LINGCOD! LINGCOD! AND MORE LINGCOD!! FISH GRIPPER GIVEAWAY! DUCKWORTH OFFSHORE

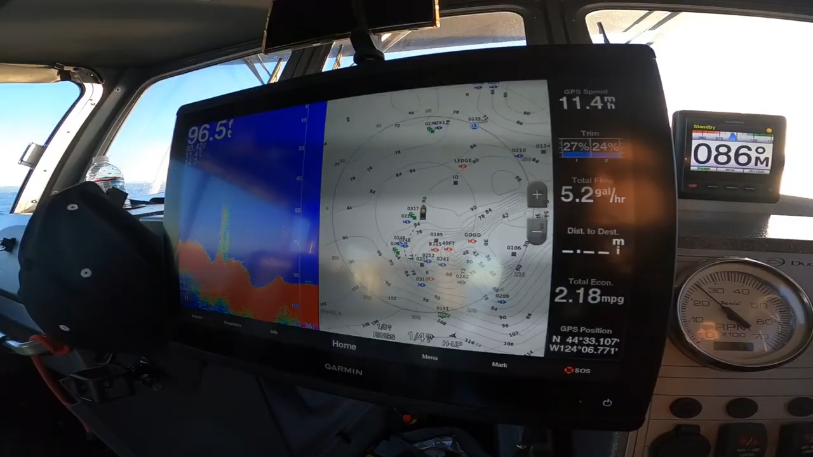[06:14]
uh, check those spots out until I see some fish.
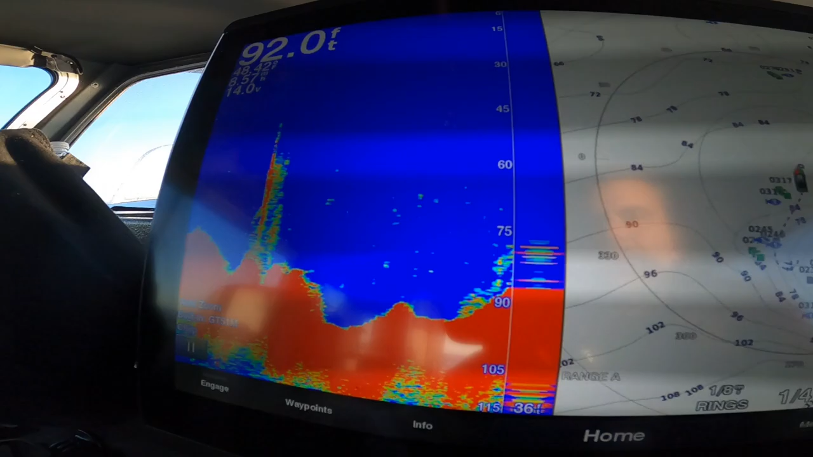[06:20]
On screen: depth 92.0 ft
But, uh, still on the hunt. Not sure what that is right there.
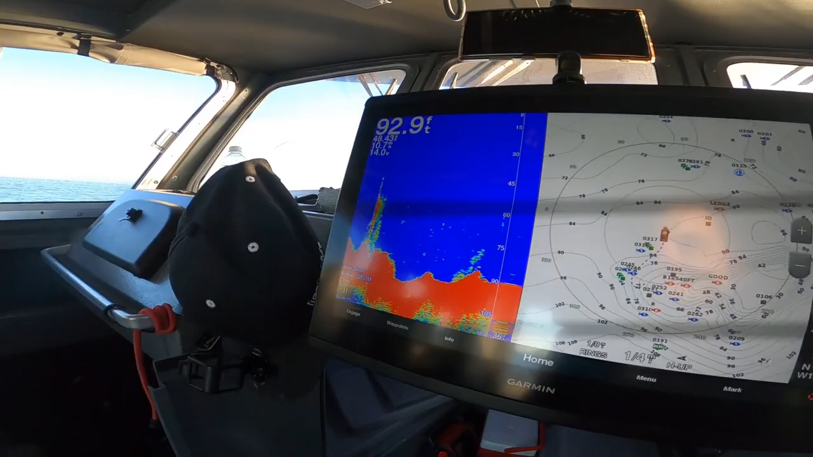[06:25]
On screen: depth 92.9 ft
But, if it is fish, it's very small fish or bait or something. I don't know.
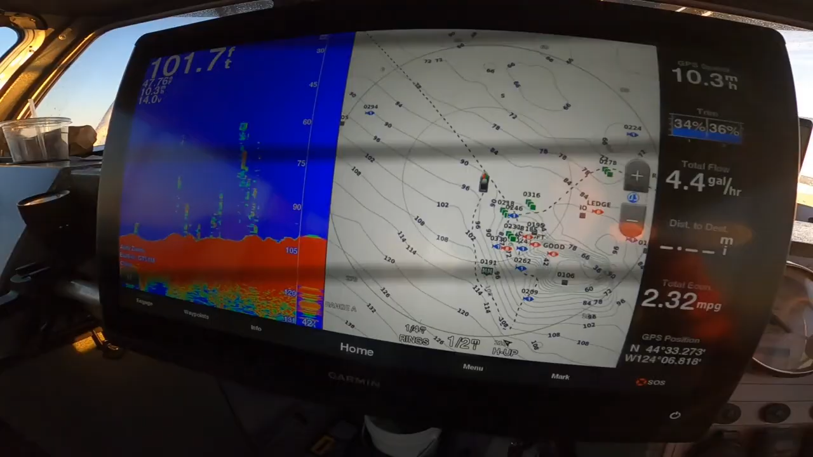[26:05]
On screen: depth 101.7 ft, speed 10.3 mph
with the depth finder do it side by side so i can see the fish now we're going to head over to some other areas i'm going to check out